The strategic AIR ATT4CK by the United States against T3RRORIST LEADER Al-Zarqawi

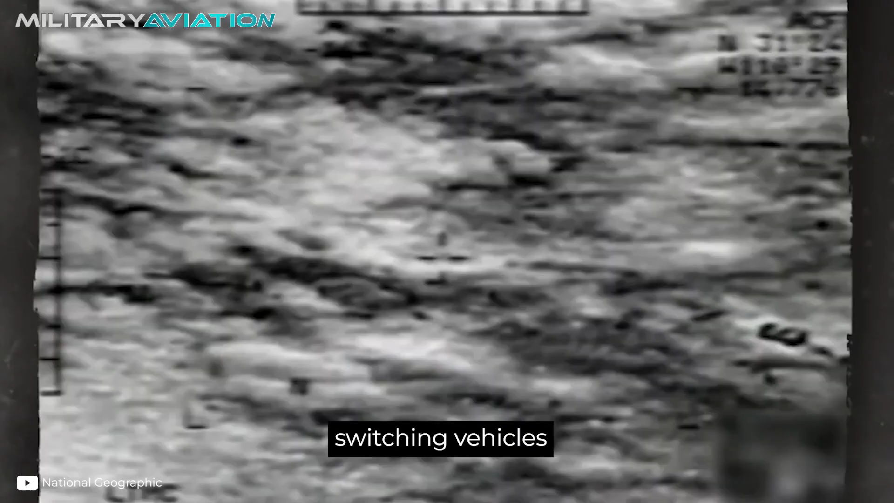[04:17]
And then as soon as he got to this dwelling and drove up the driveway to this house,
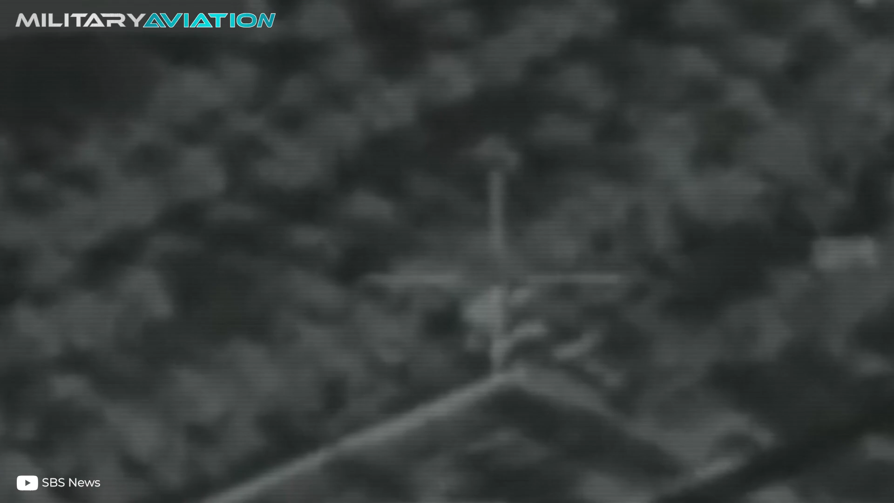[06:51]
As you can see in this footage taken by the fighter jets themselves, the impact of the ordnance was immediate and completely lethal to the building.